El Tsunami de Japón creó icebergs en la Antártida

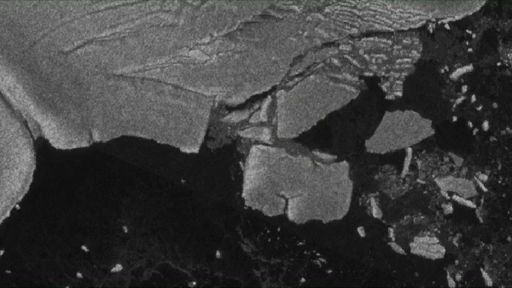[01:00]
along with several smaller pieces of ice that had separated from the continent.